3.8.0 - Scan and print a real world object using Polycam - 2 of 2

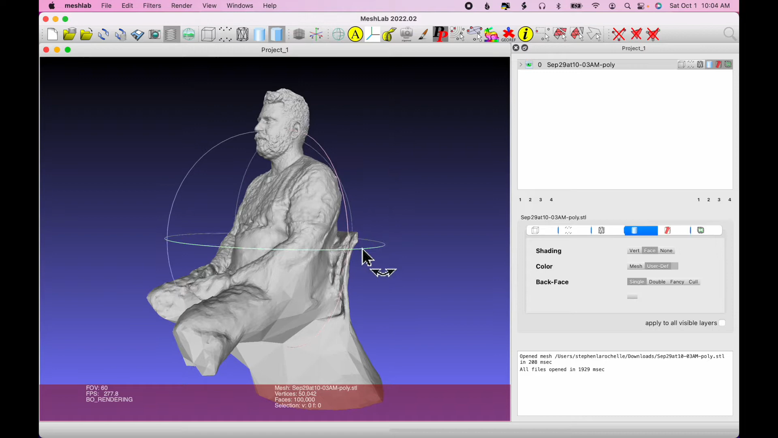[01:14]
triangles get much larger at the bottom. And I was not concentrating on that area when I was conducting the scan. So the scanner application did not have
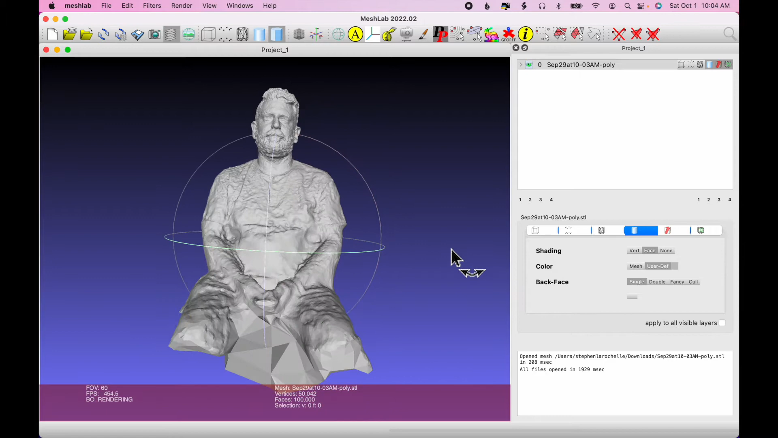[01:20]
a lot of detail to work from in those areas. The first thing I'm going to do is check the scaling of the model. So I'm going to click the measuring tool. And then I'm going to click the top of the head and go down what I estimate to be about a meter or 1,000 millimeters.
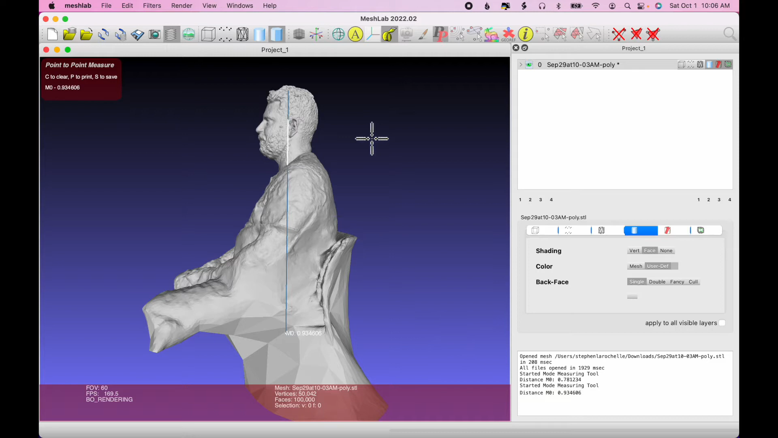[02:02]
And if I look over at the side, you can see that it's saying that it's 0.9 meters. So it's measuring in meters. It does not say 1,000 millimeters. So I'm going to need to change that scaling. I'm going to click the measuring tool to turn it off. Then I'm going to click on filters, normals, curvatures, and orientation.
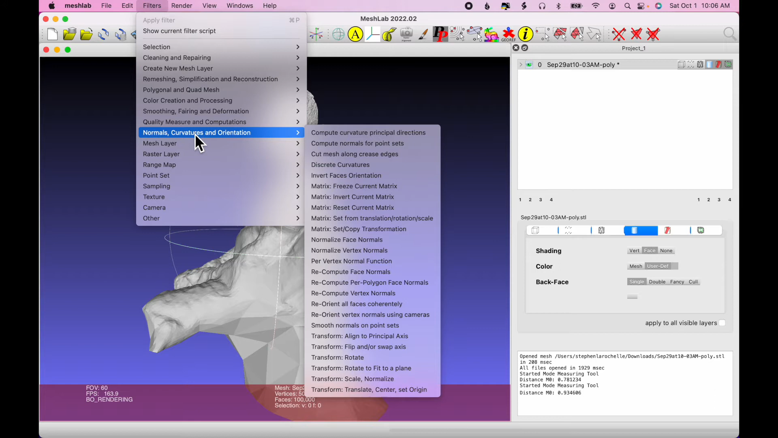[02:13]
And then scroll all the way down to transform, scale, normalize.
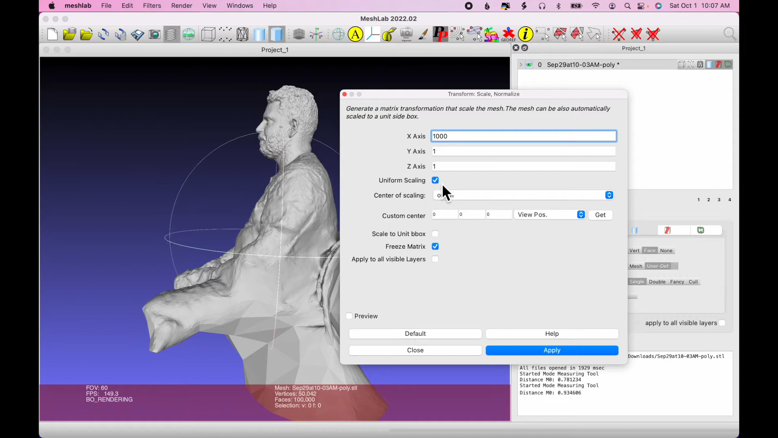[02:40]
And I don't need to type in 1,000 for the X and Y because I've got uniform scaling selected. If I click apply, close.
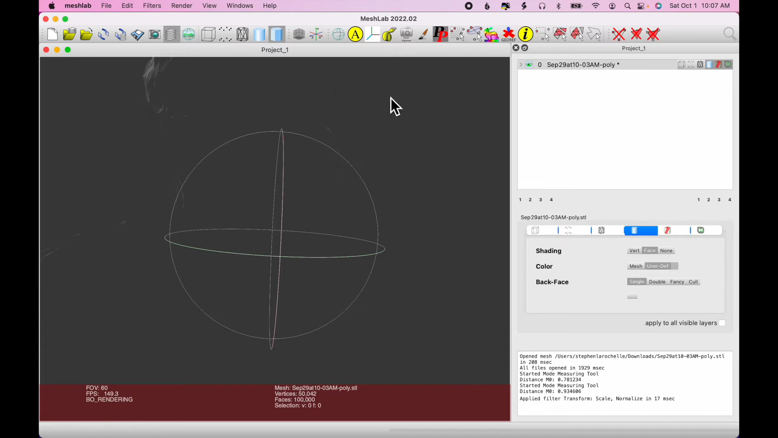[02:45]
Now we'll click on windows, view from front.
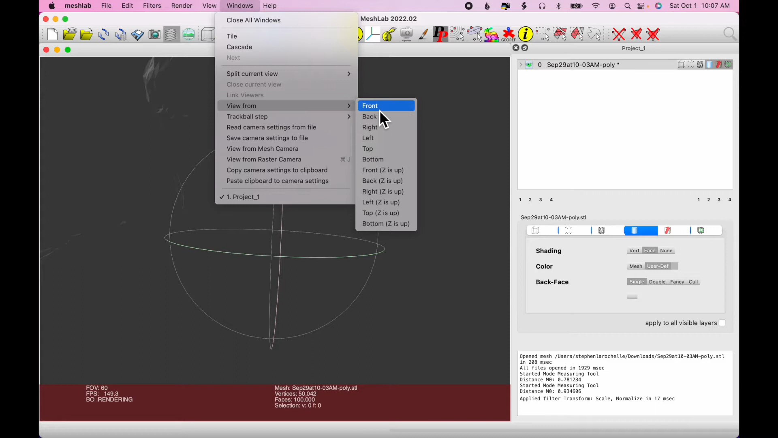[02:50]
Okay, it's viewing from the side. So it thinks that side is the front.
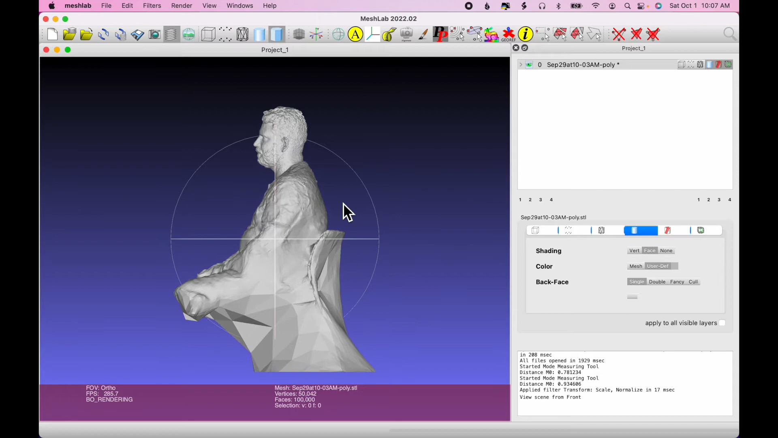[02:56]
But now, if I click on the measuring tool and measure that same distance, it's roughly 1,000 millimeters. So I'm working with the correct units now at this point. So I'll click the measuring tool to turn it off and hit C on the keyboard to clear that. The next thing I want to do, we notice that the model wasn't facing front.
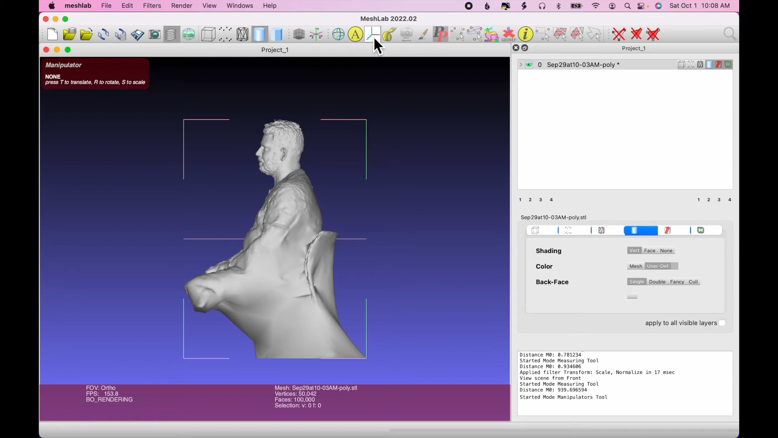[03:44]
So I'll click that. Oops, I need to click the measuring tool to turn it off. Then I can click the manipulators tool. And the directions say, press T to translate, R to rotate, S to scale. So I'm going to tap on the screen. Or click on the screen. Then tap the R key. And I don't want to rotate it around that direction. So I'll choose. It says to select X, Y, or Z.
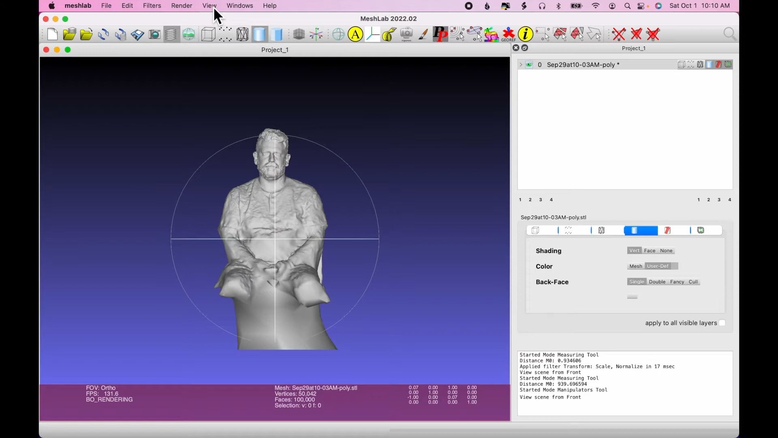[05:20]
But if I click Windows, View from Front, the Z is up. Now that doesn't look right.
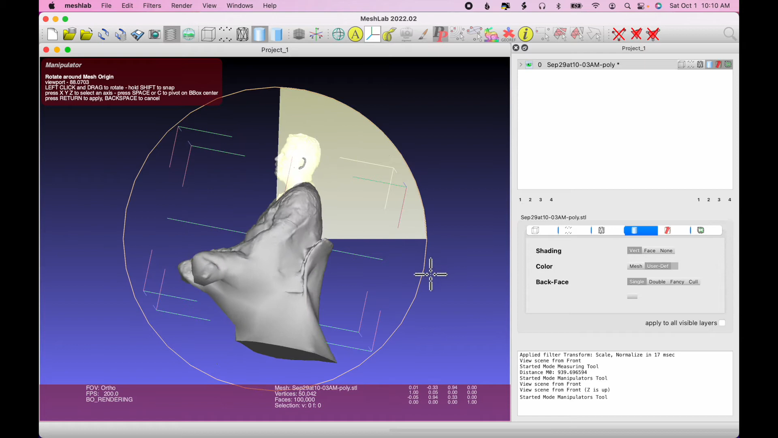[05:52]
it in that direction. Hit Return to save. And then deselect the Manipulators tool.
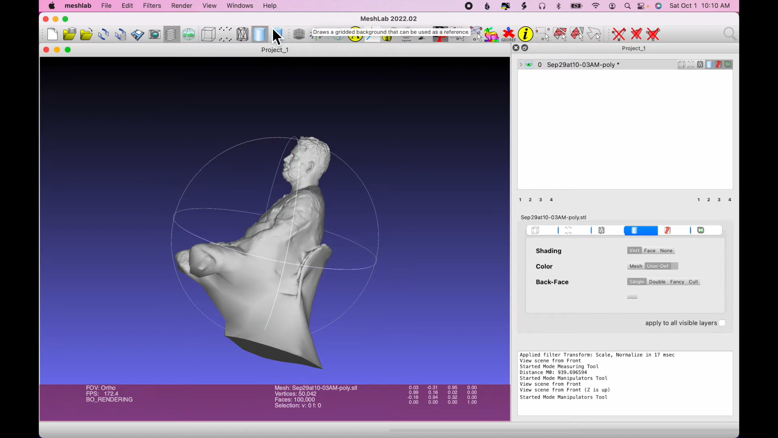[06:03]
And choose Windows,
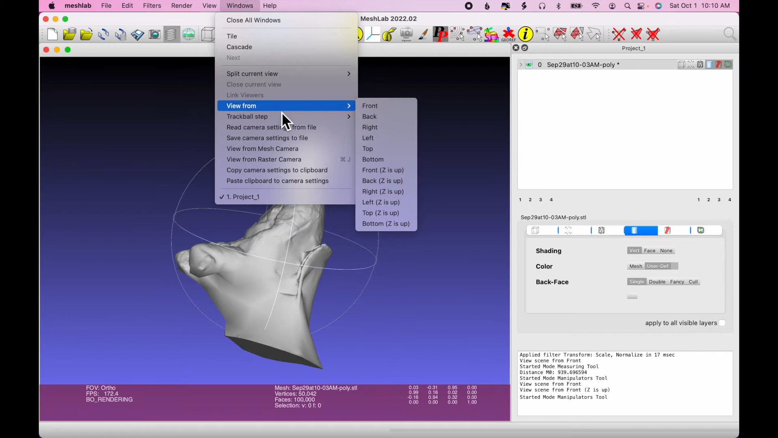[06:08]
View from, Z is up.
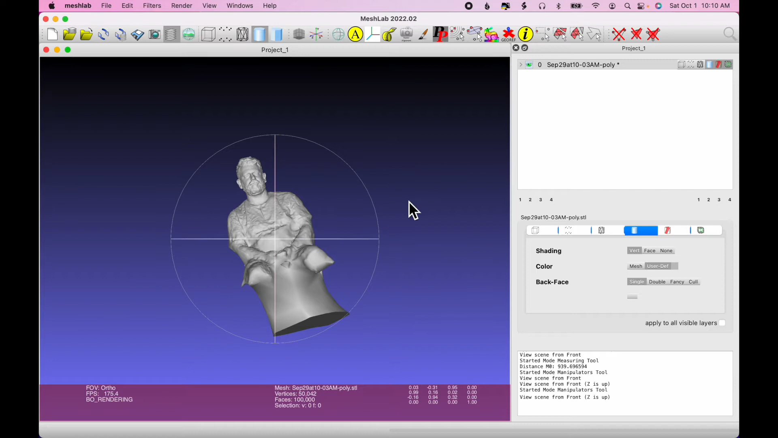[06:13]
Well, almost. One more time. R.
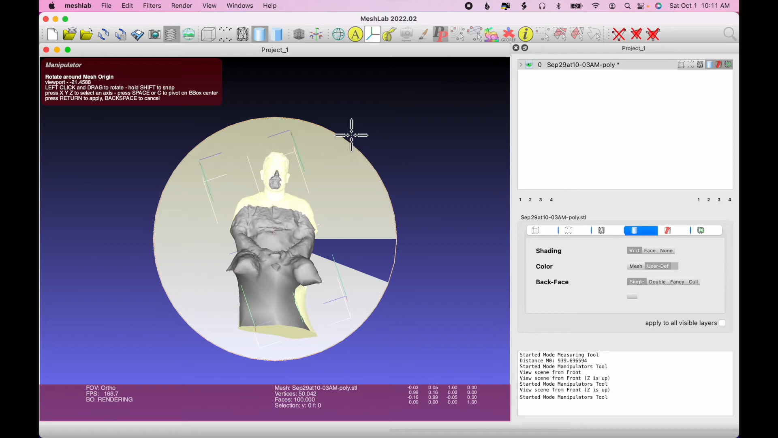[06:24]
Returned. Click the tool. Windows, View from, Z is up. There we go. Okay. So that's pretty good.
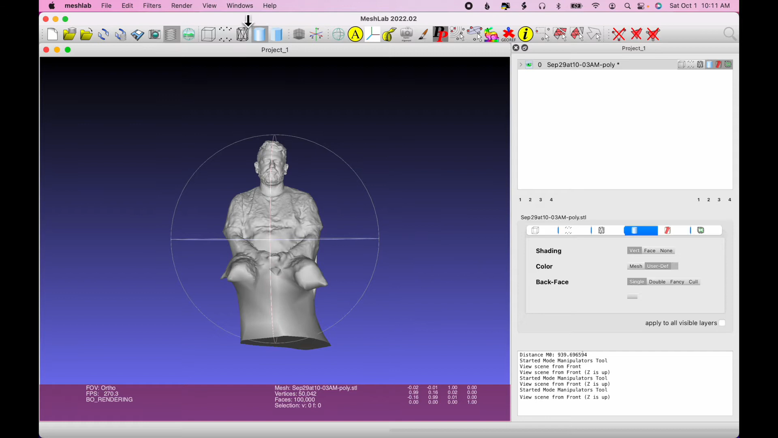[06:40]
All right. So now I'm going to choose View. Z is up. I want to look at the right side. Because I want to cut away this material here.
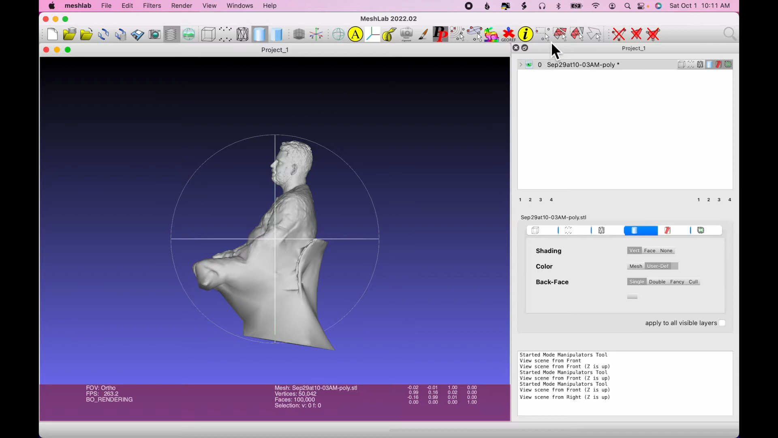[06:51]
So to do that, I'm going to choose this tool called Select Vertices. It's an arrow with three red dots. So if I click to select that,
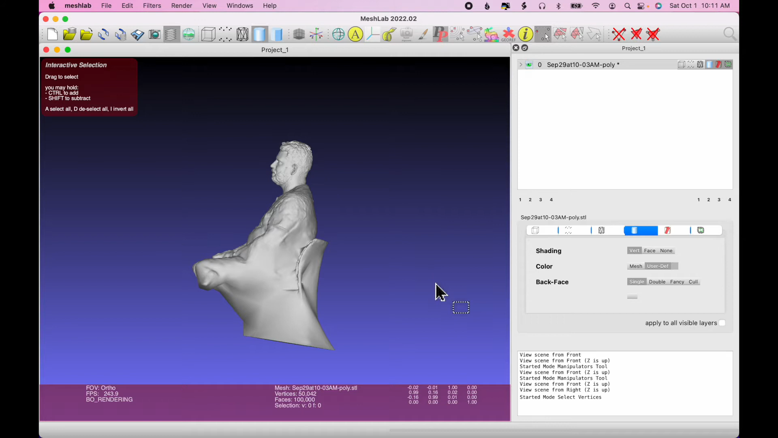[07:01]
I'm going to click and drag the selection area. So all of the material highlighted in red will be cut. That's what's been selected. So then if I go up again to the tools and hover over the
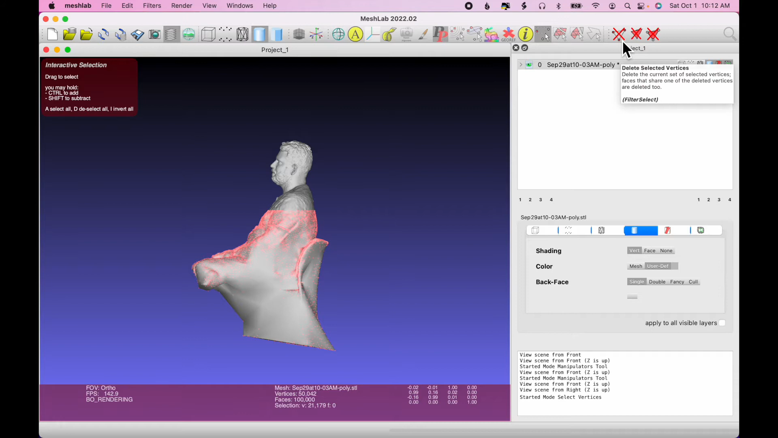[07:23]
triangle with the X through it, sort of the hollow triangle, it says Delete Selected Vertices. So I'm going to click that.
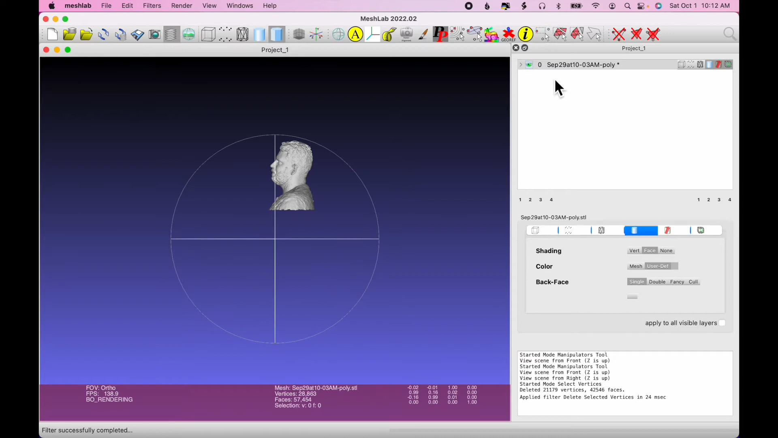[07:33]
And that has been cut away. Again, I'll choose Windows, View from, I'll stick with right.
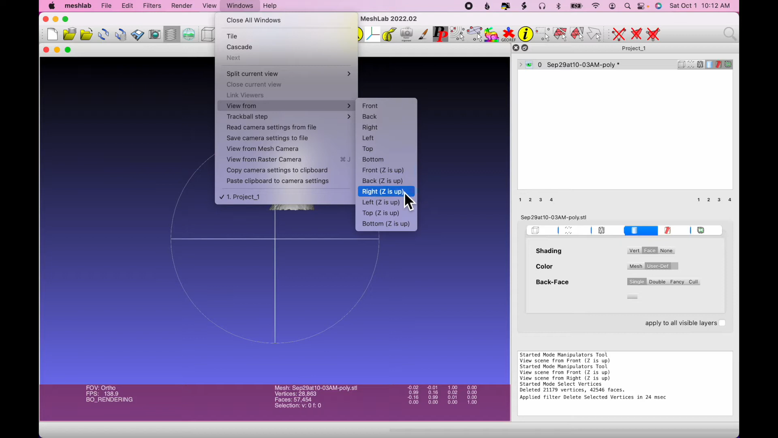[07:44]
Z is up. Okay. So it centers whatever part of the model is left.
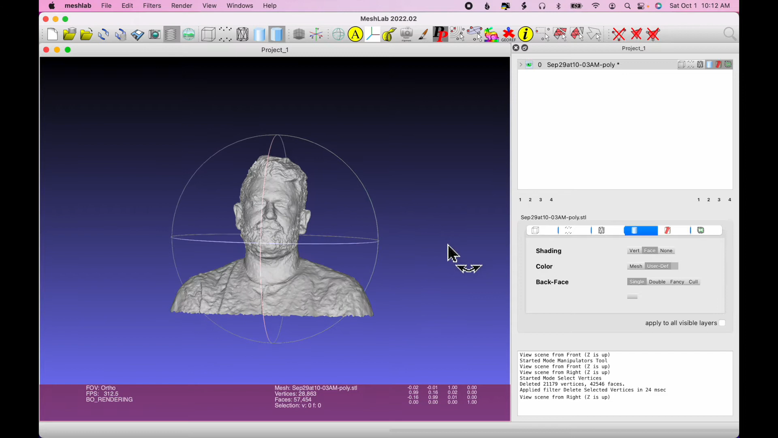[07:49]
One thing to note, the cut on the bottom is not a clean, flat cut. And if you look at the bottom edge here, you can see that that's jagged. So that's not a clean, flat surface at the bottom. So we'll have to deal with that later. But we've reoriented the model.
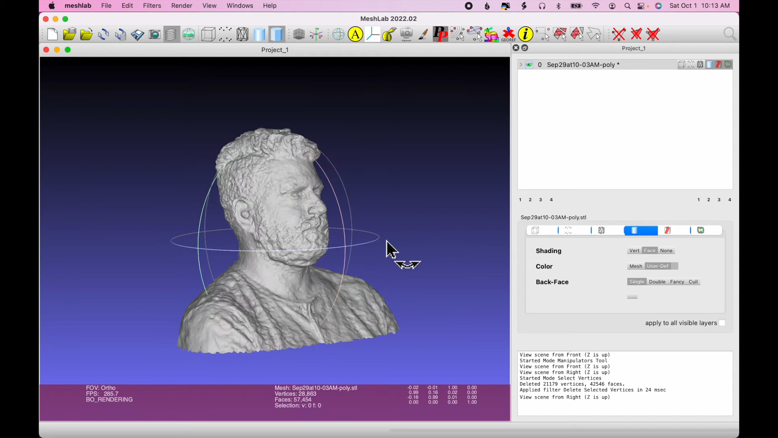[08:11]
We've cut away excess material. We've scaled it up to life size. And the only thing that remains is we want to